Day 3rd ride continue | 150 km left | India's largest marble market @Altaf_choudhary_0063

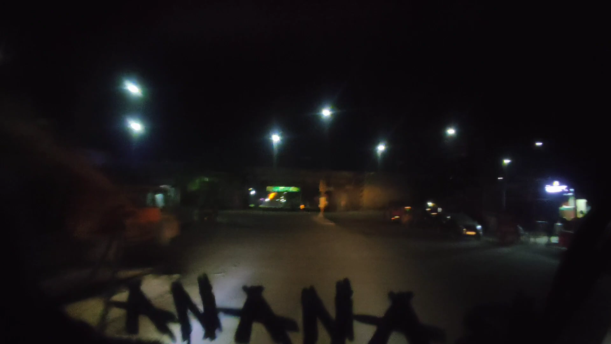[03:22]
अगर आप ना फ्लाईओवर के नीचे से जाओगे सीधा पार करके किशनगढ़ सिटी,
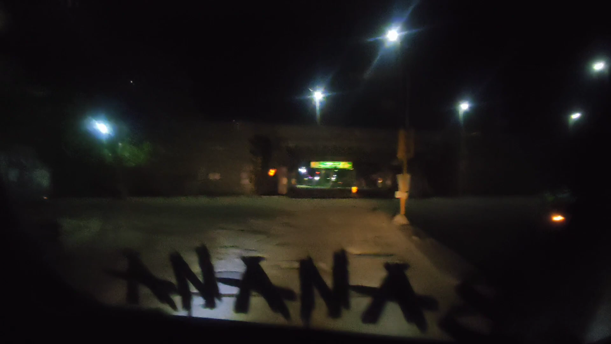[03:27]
तो हमने लेना यहाँ से लेफ्ट अपना नसीराबाद की तरफ को,
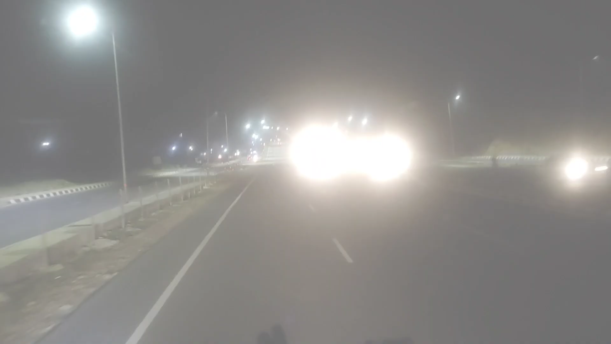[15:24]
ਫਾਟਰ ਸ਼ਾਟਰ ਪਾਰ ਕਰਕੇ ਆ ਗਏ ਅੱਗੇ ਆਏ ਤੇ ਜਿਹੜਾ ਸਿੱਧਾ ਰੋਡ ਹੈ ਨਾ ਇਹ ਜਾਏਗਾ ਆਪਣਾ ਅਹਿਮਦਾਬਾਦ ਨੂੰ ਤੇ ਖੱਬੇ ਜਾਏਗਾ ਆਪਣਾ ਸ਼ਾਮਲਾ ਜੀ ਮੜਾਸਾ ਨੂੰ
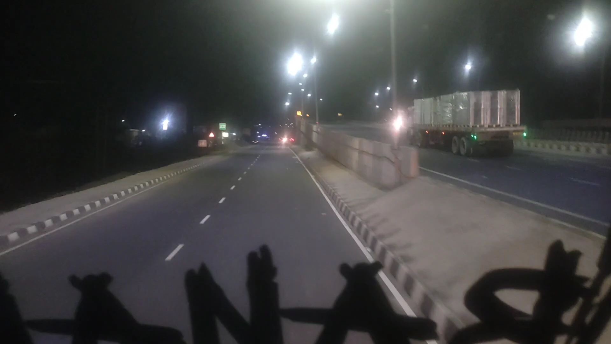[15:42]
ਤੇ ਜਿਹਨੇ ਅਹਿਮਦਾਬਾਦ ਜਾਣਾ ਉਹ ਤਾਂ ਜਾ ਸਕਦਾ ਸਿੱਧਾ ਤੇ ਜਿਸਨੇ ਮੜਾਸੇ ਮਨੂਸੇ ਜਾਣਾ ਉਹ ਇੱਥੋਂ ਸਰਵਿਸ ਰੋਡ ਲੈ ਕੇ ਜਾ ਸਕਦਾ ਬੰਦਾ ਖੱਬੇ ਇਹ ਹੈ ਸ਼ਾਮਲਾ ਜੀ